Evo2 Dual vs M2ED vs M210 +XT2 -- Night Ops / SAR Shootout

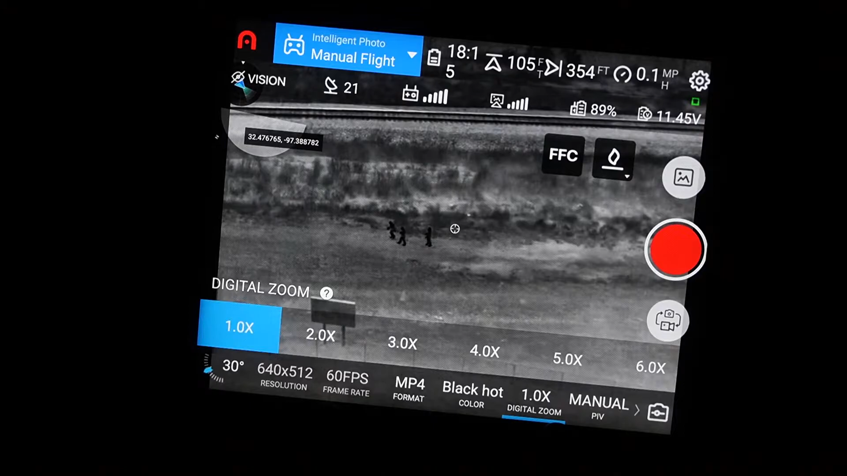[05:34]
This is what they're up against. This is some railroad tracks. This is some tall brush, as you can see in the dark.
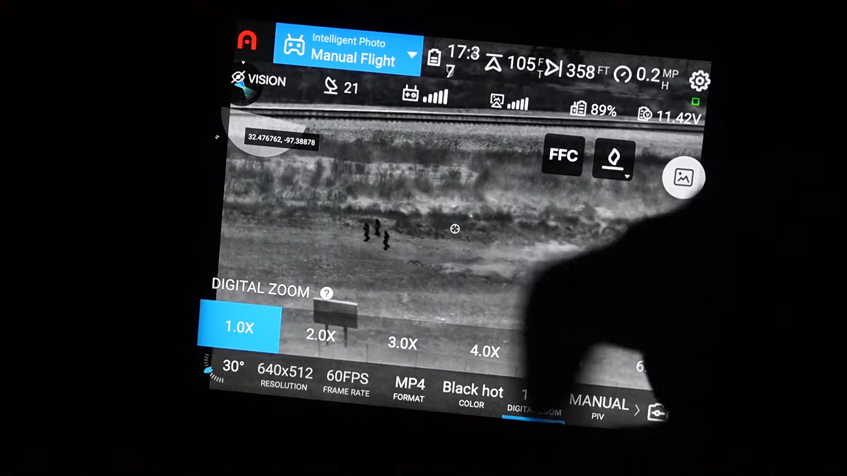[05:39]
It would be pretty darn easy to pick them out from that.
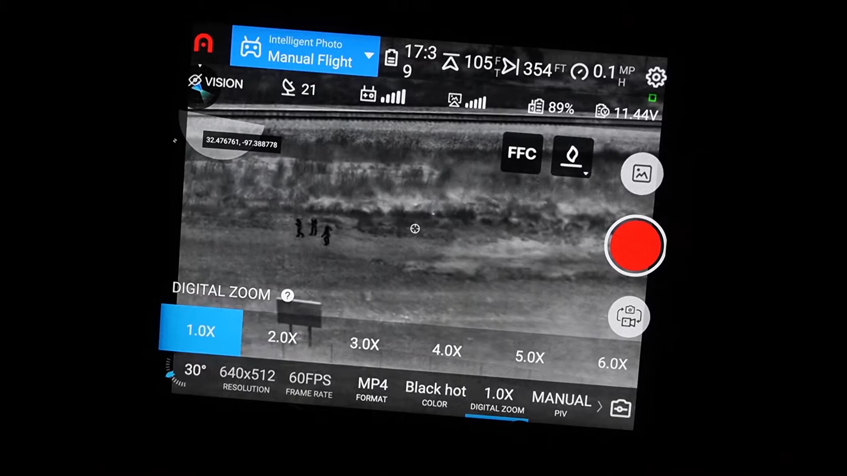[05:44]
And, anyway, on this thing,
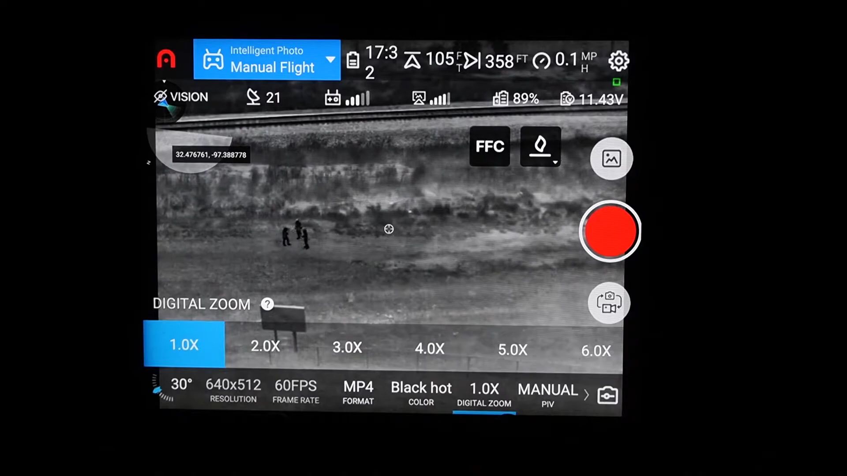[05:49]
in my opinion, from what I'm seeing here, and I'm hoping that it shows up the same on the video, is that the XT2
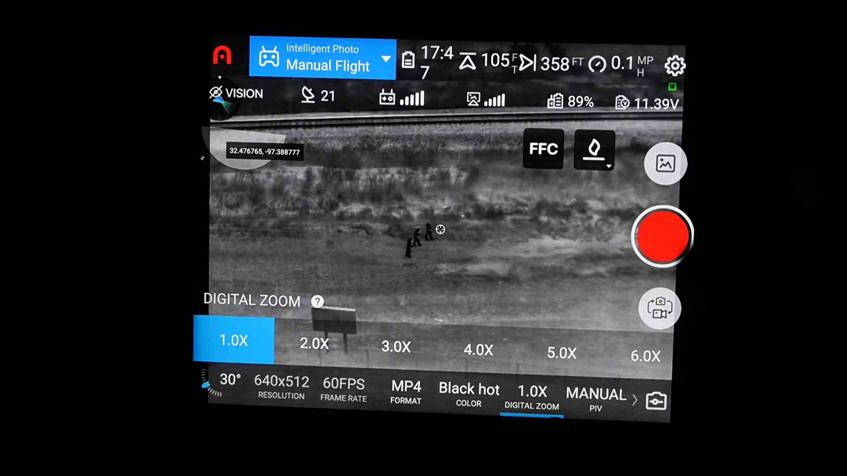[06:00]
and the Autel Evo 2 Dual, the detection and the identification of people is the same. What you do get, there's a slight edge that I'm going to give to the Autel Evo 2 Dual in just overall image clarity.
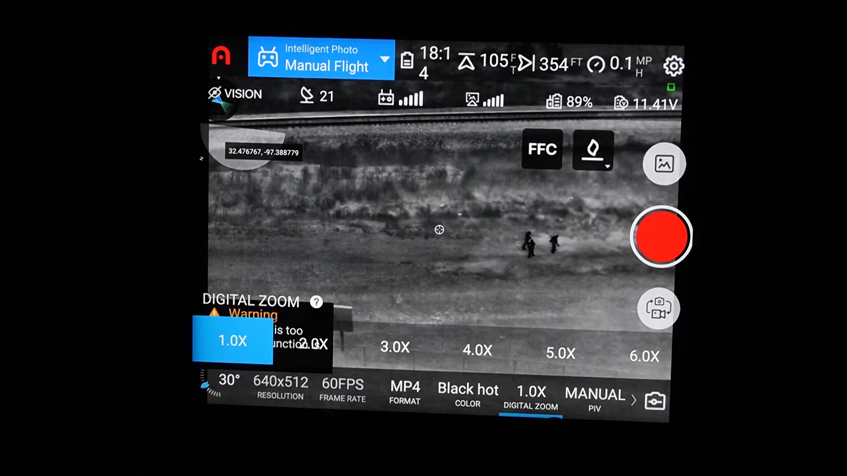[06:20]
You can get in there and see everything.
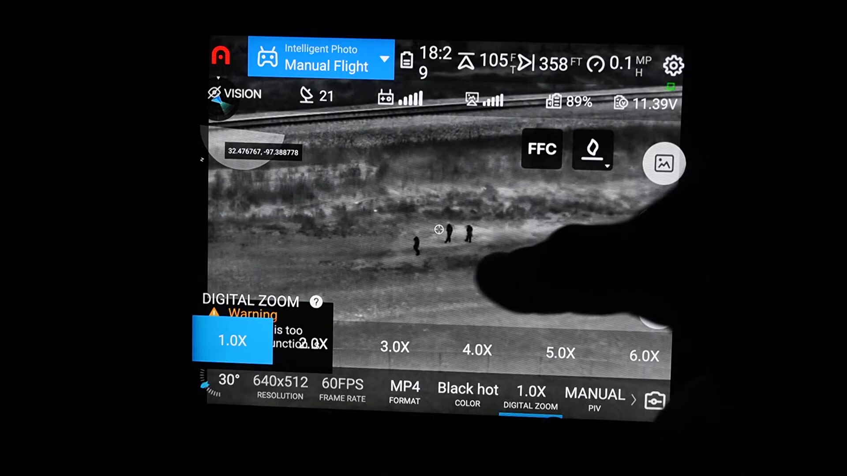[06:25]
As you're zooming in, you can not only see your subjects, but you can actually see the stuff around it without it looking extremely pixelated.
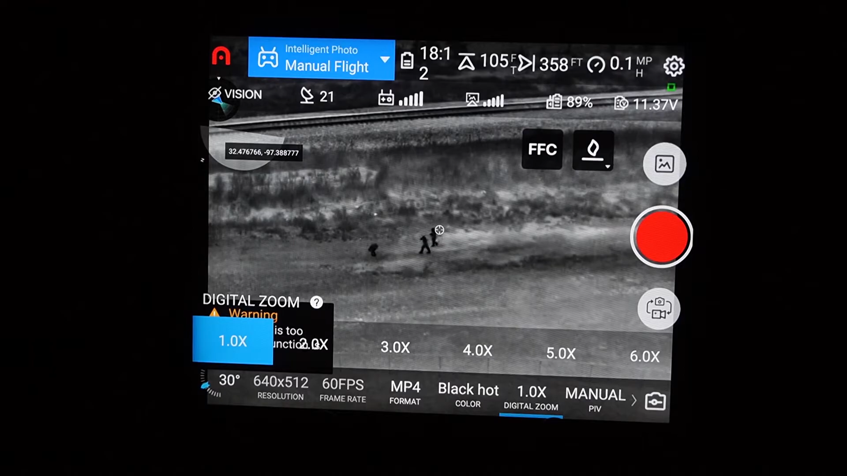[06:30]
It's not much. I mean, just a very, very small amount.